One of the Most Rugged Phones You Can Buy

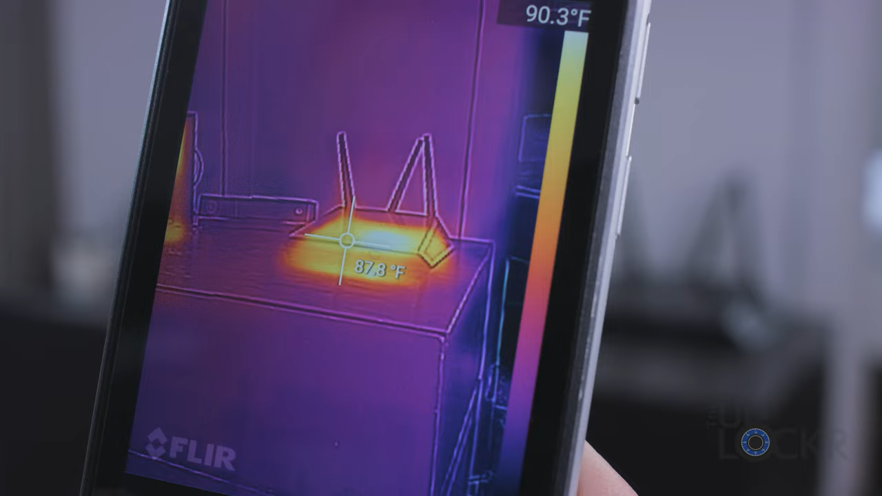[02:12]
On screen: spot 87.8°F, scale top 90.3°F
I had a great time with my friend Michelle Ragussis at a restaurant in Provincetown, Massachusetts, checking to see the inaccuracies of the fryer's temperature and then just being blown away by
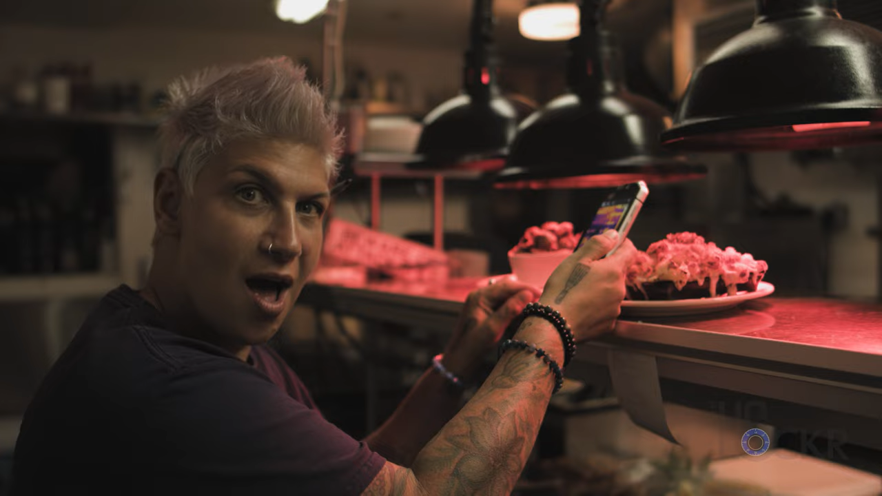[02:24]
checking the temperature on the food that was coming out of the kitchen.
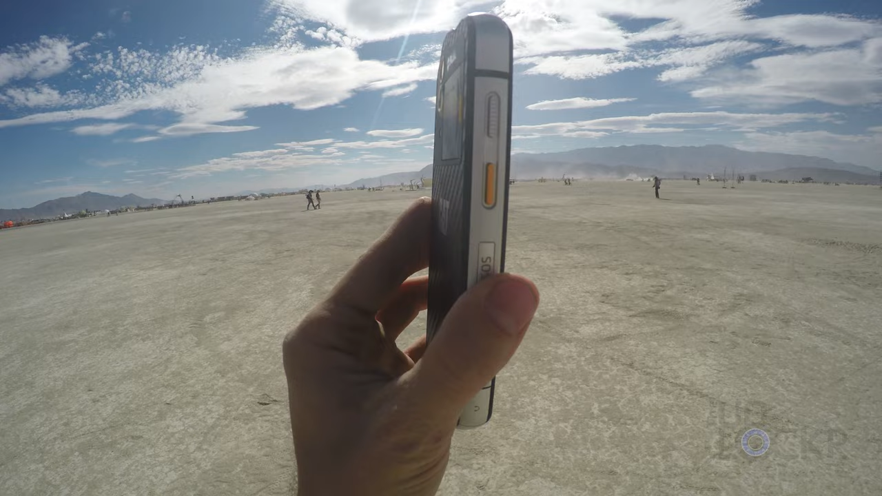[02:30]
I also used it in the desert to find the collections of people, which meant that there were parties in those areas and then used it to figure
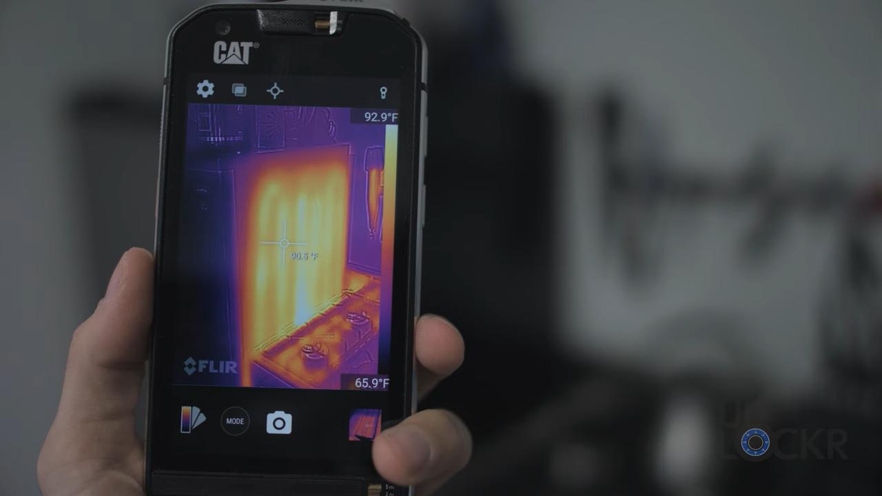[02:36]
On screen: scale top 92.9°F, scale bottom 65.9°F
out how my refrigerator draws heat away from the food inside. Okay, so probably not the most practical of use cases, fine, but their target demographic is people that are say construction workers
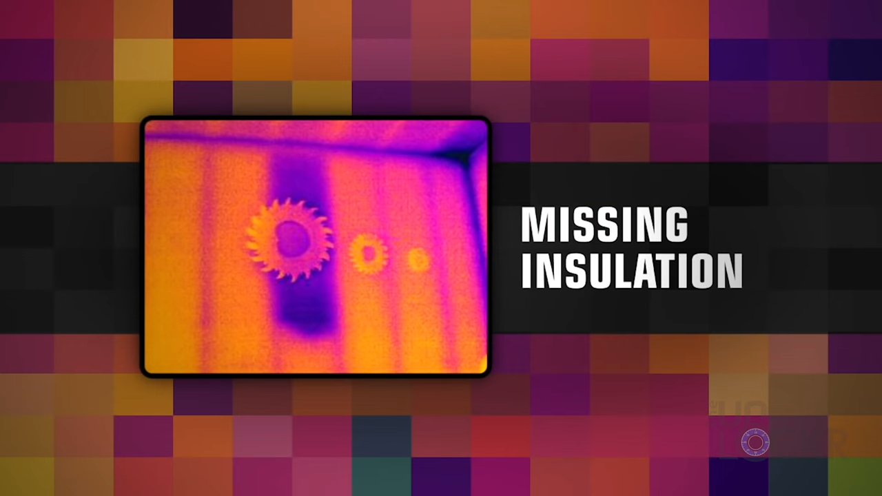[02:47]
and there are some other use cases I could think of that I probably just wouldn't use,
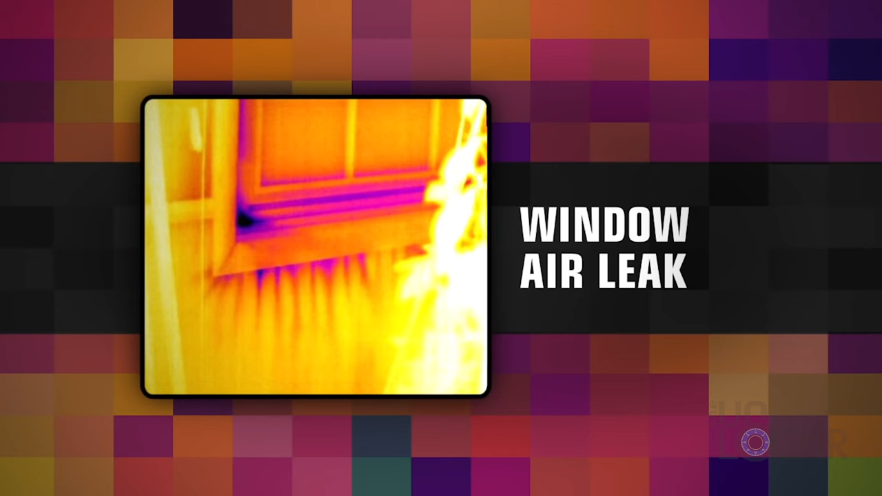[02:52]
but they might like to check for hot spots within the walls of a building or a burst pipe or any of that type of stuff as well.